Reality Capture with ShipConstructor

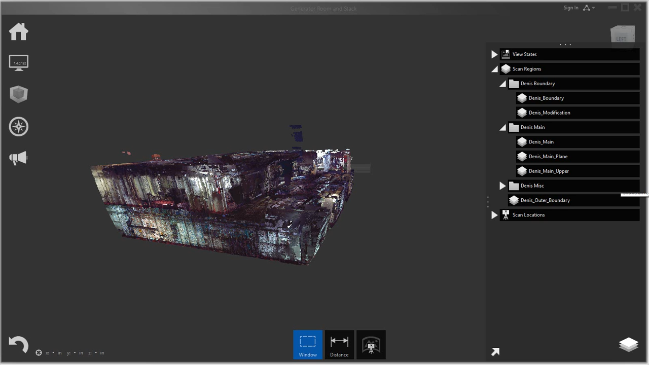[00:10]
In this video I want to show you how you can use laser scanning data within the ship constructor environment mainly using Autodesk ReCap. So in this application here is this is actually Autodesk ReCap. It comes with most of the Autodesk suites. If you're just opening point cloud data that you receive from your third-party outsourcing organization or you have your own laser scanning you can use ReCap. There is a ReCap Pro if you get multiple scans and have to combine them and register them together you will have to use ReCap Pro.
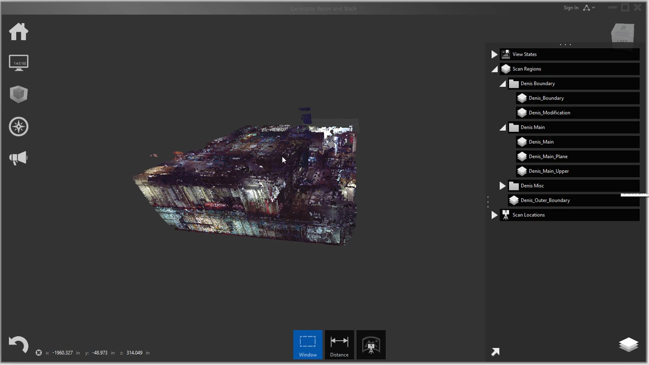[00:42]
But in this case I'm only well I'm actually using ReCap Pro but only using the functionalities of basic ReCap. So I'm just gonna go through some of the functionality that you have here and then importing it into ship constructor.
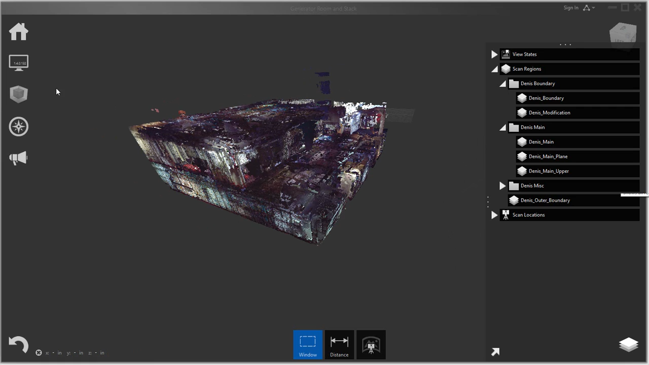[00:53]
So the first thing to do is you know get your your point
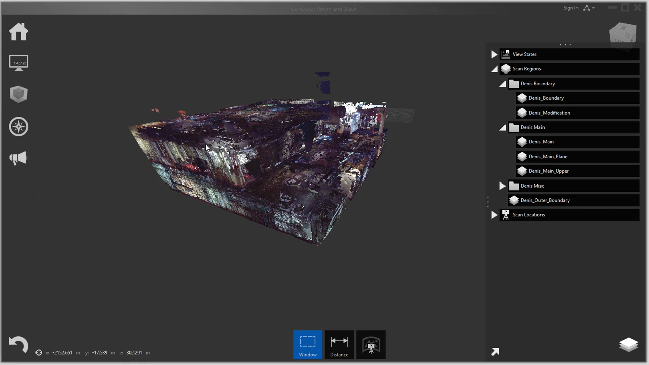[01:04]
cloud here and a representation that you want to see. So for example if you want to see an elevation by color coding it or intensities normals and or even just just scan locations.
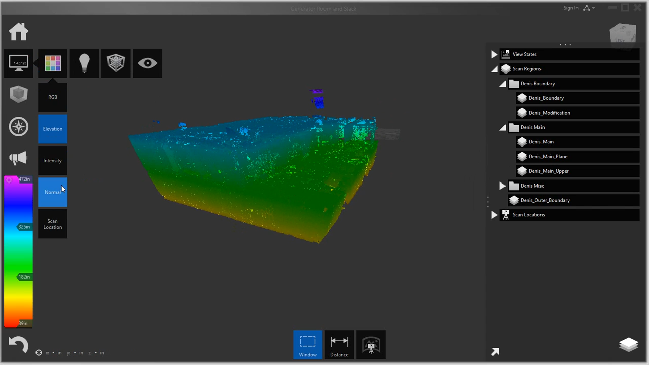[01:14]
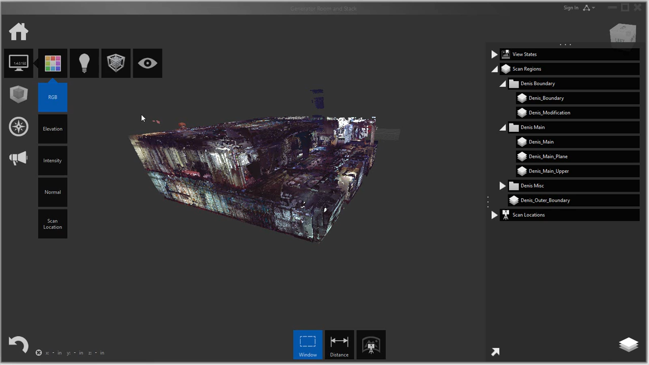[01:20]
I usually just go with the color of the scans because it gives me a little bit better representation of what actually I'm looking at. The second thing that I usually do is I set the bounding box.
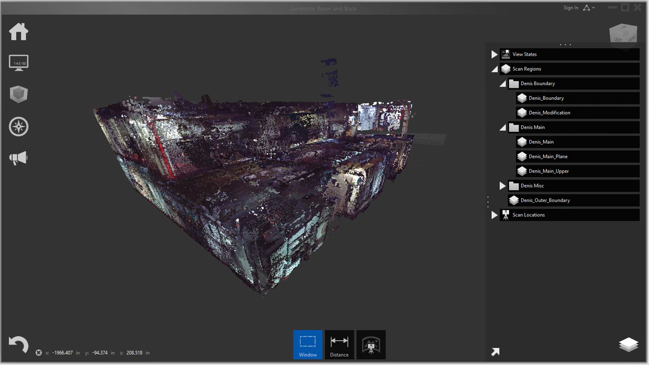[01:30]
The reason being is that a lot of times when the bounding or when the laser scan data comes the bounding box is quite large.
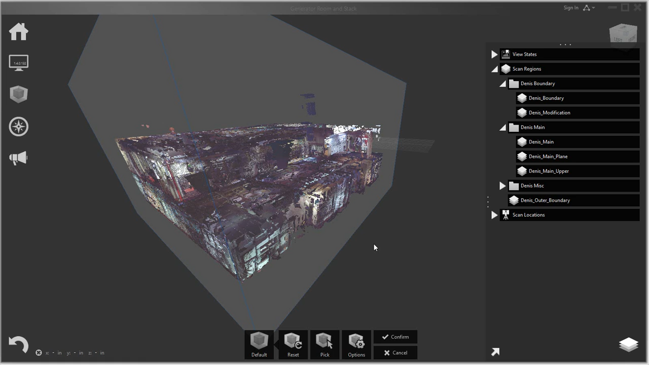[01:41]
And the thing I also like about using the bounding box if you have this highlight edges is that when you modify the bounding box it kind of gives you an idea of the structure as you kind of move the bounding box. So just kind of gives you a decent idea of the data you're kind of looking at.
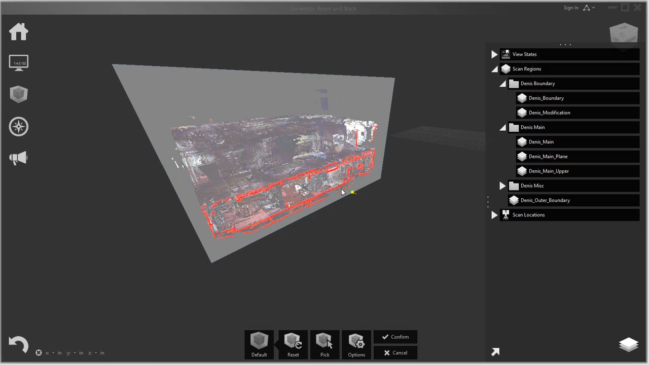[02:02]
Because definitely one issue with laser scanning or not so much issue challenge is the amount of noise.
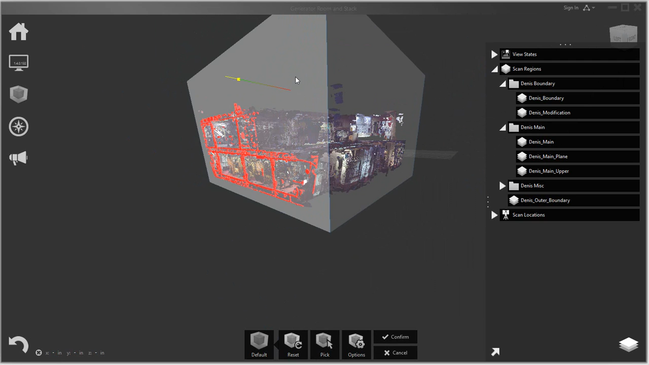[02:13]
It becomes quite noisy so having a good idea of what you're looking at is really important. Kind of see that those pipes coming through and so forth. So the key thing is try to get your bounty box to the area that you're kind of looking at.
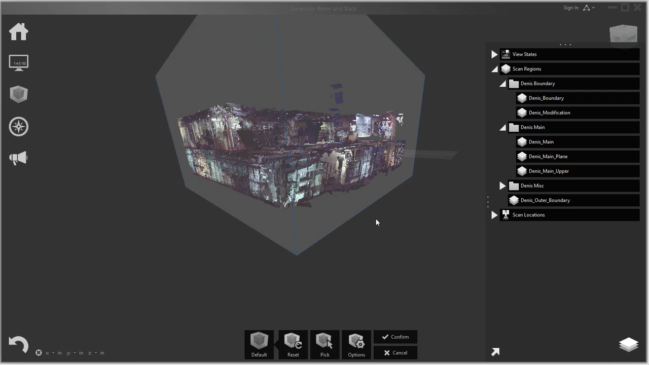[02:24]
So if I knew I was working on a particular portion of the ship here I would just even minimize my bounty box to just that section.
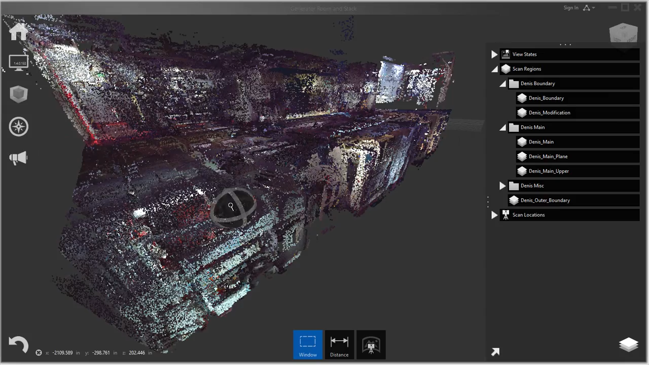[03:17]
But this project here has about 329
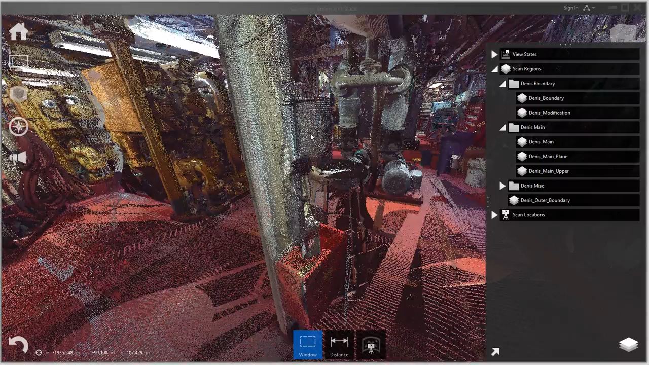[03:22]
million points so three-quarters of a or a third of a billion points
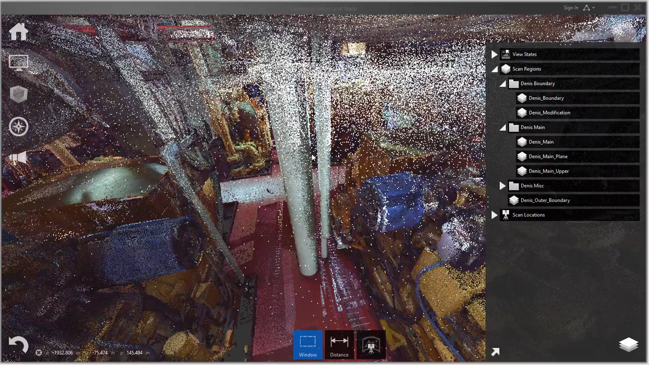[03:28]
and you can kind of see that it's actually quite fast when I navigate through it.
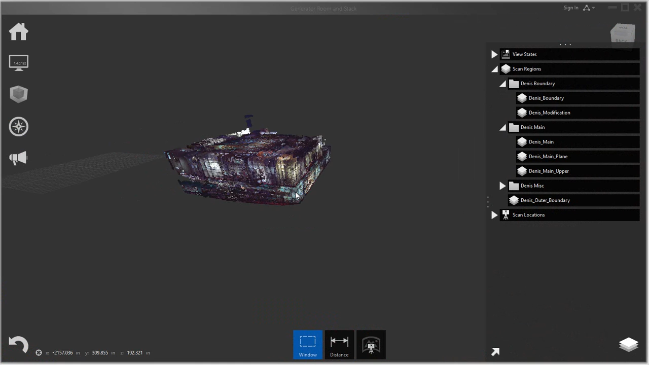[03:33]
But even being that fast with recap you still need to have some structure to your laser scanning just again to bring the data that you're dealing with just you know reducing the noise and making it a little bit easier to manage. So this is where regions come in.
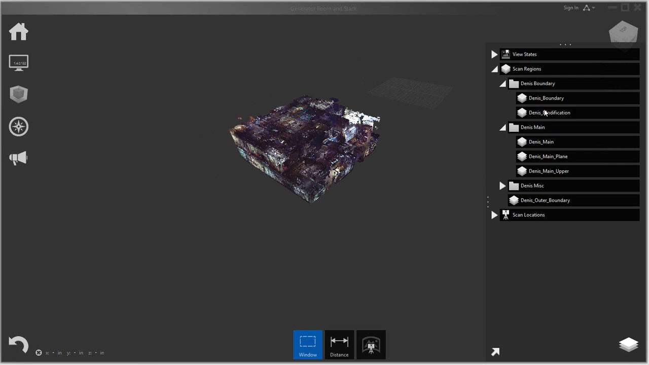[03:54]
So I've already created some regions and in essence what a region is is a bunch of points that are associated to a particular region.
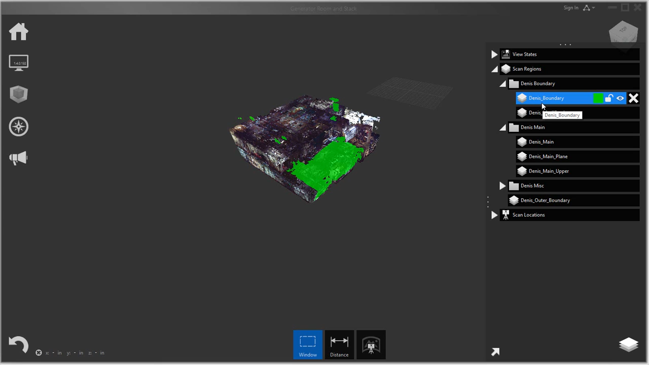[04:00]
And then within these regions what you can also do is you can actually have a hierarchy. So you can kind of what I usually do is I build a bigger
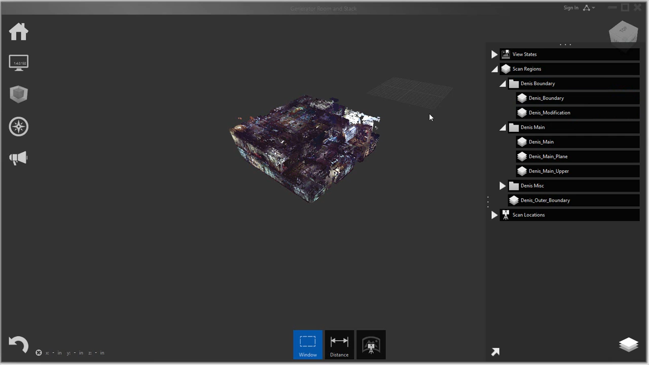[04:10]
region and I keep on going smaller and smaller to the portion that I'm actually looking at. So I'm going to hide a lot of these other regions
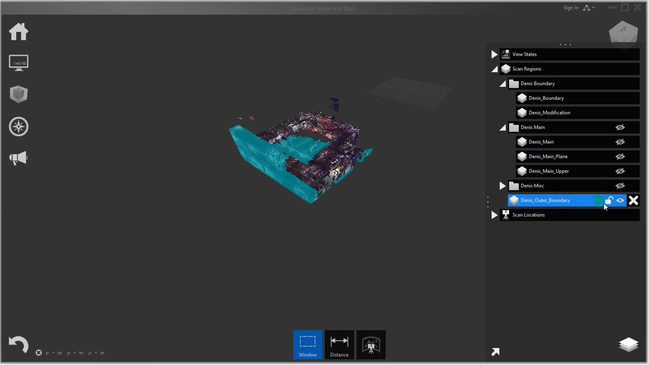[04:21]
that I kind of looked at and just kind of look at one particular area which is over here.
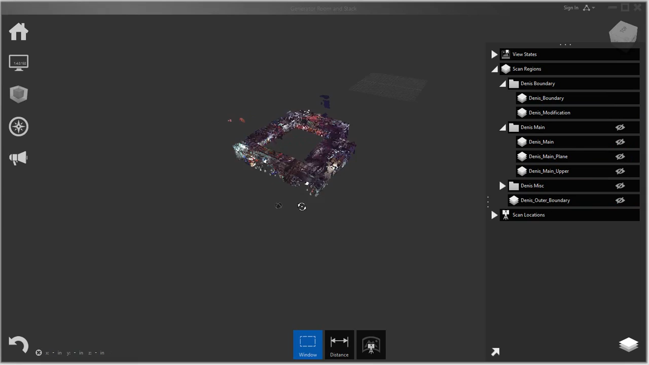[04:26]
So this is a... let's actually remove one more here.
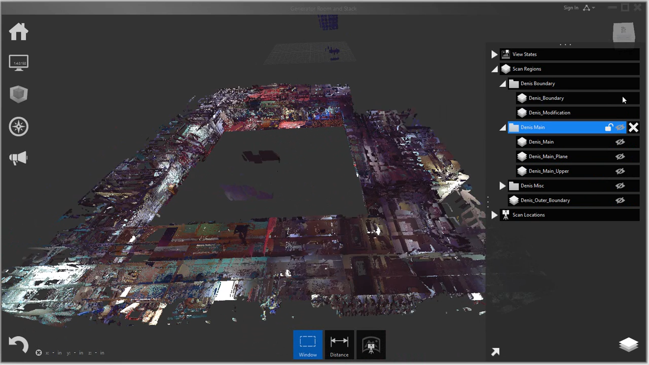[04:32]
So I kind of use just window selections
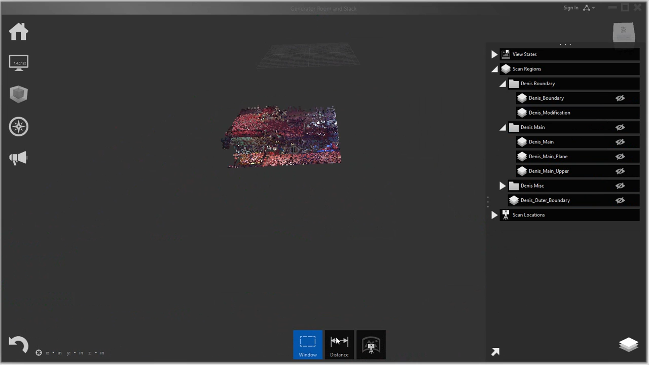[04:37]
where here you can select your point clouds by using your windows and selecting a portion of the model.
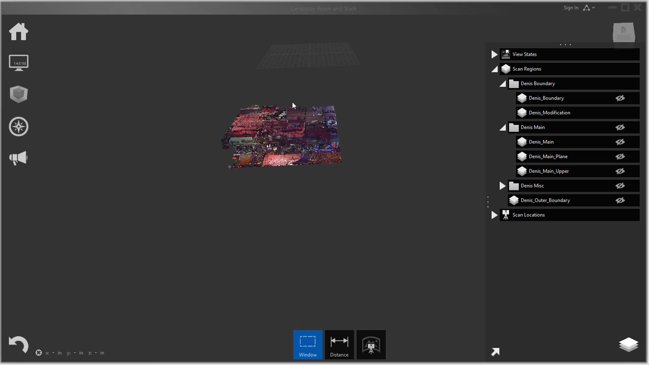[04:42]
And then when it selects it you can just create new regions or add it to existing regions and then that's how you kind of just build your regions. But in this case I already build it so I'm just going to do some extra modification here just to show you some of the capabilities of ReCap.
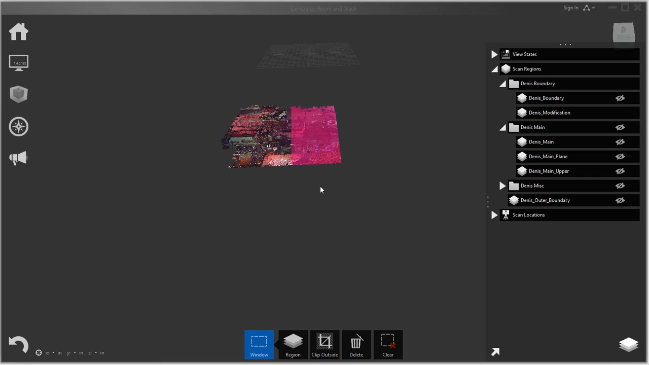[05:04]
So if we kind of zoom in here a little bit more and say this is the area
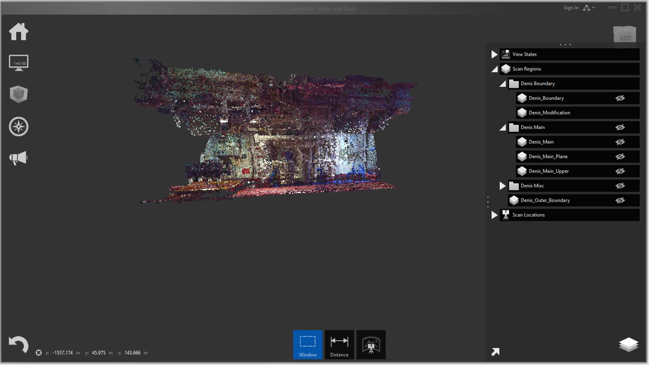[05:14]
that I have to do some work in Ship Constructor because I'm redoing
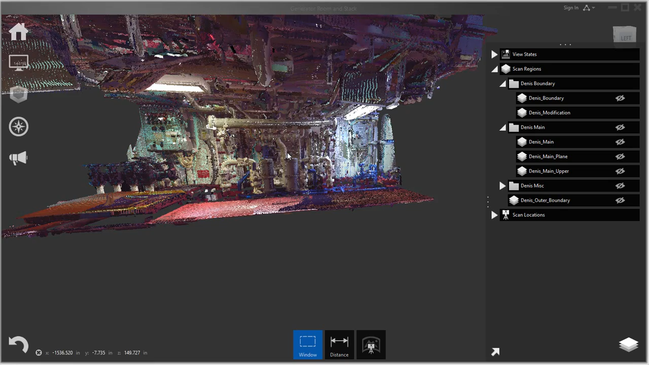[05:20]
some of these piping systems or some of this equipment is changing for example.